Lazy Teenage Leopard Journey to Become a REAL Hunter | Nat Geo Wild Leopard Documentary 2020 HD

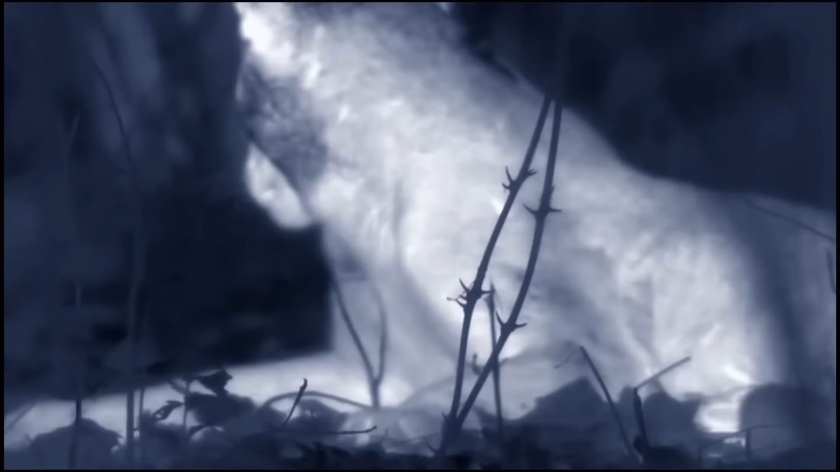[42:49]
But it doesn't drive her away.
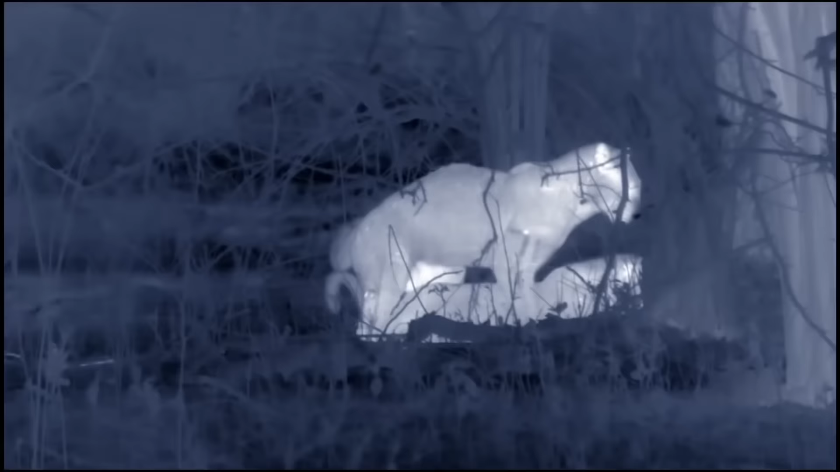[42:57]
On the contrary,
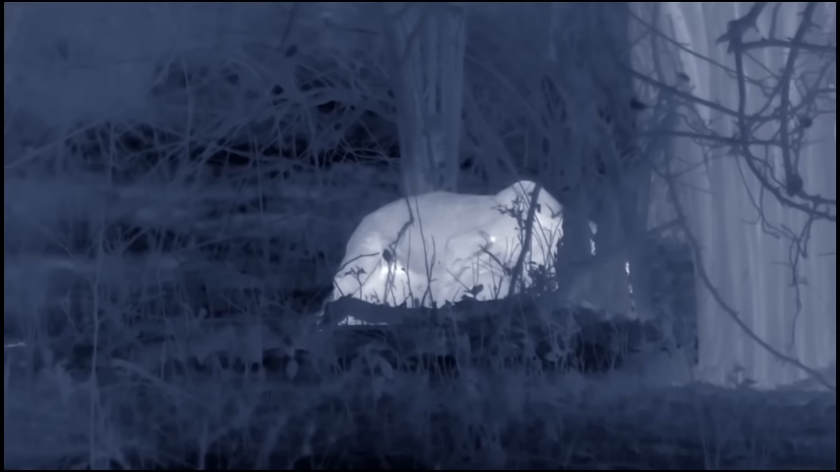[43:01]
they'll mate roughly every 15 minutes for many hours.
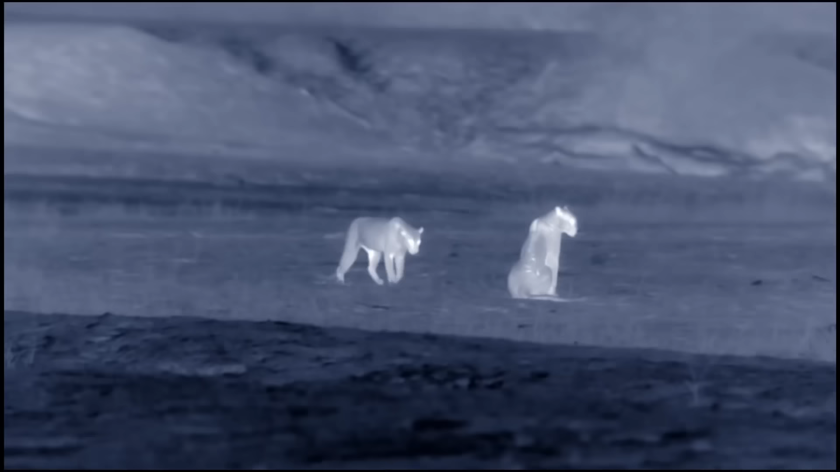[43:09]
This stimulates the release of her eggs and gives the best chance of conceiving. Even with this impressive effort, the odds of her becoming pregnant are less than 50%.
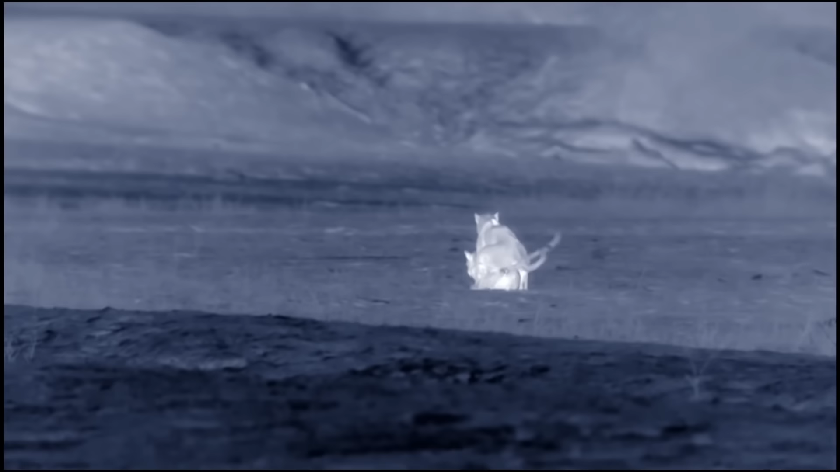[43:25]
But perhaps that's just as well. Kaingo would have no parental role, and Chip will have little chance of successfully raising cubs if she can't master the art of the hunt.
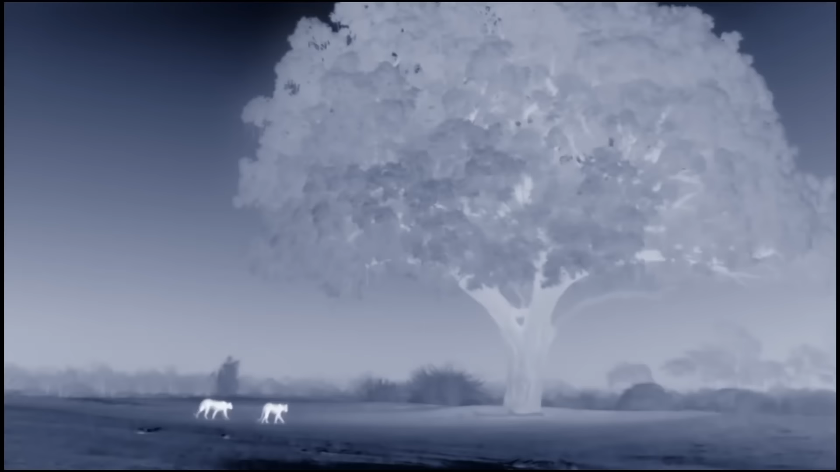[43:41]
Leopard mating can go on for 3 days. But by morning, the pair have gone their separate ways.
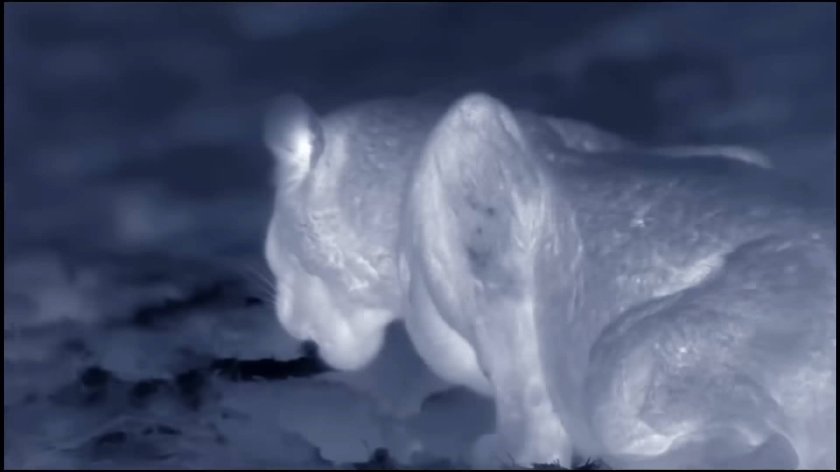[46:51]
And she's finally mastered ambush hunting, so vital to her future survival alone.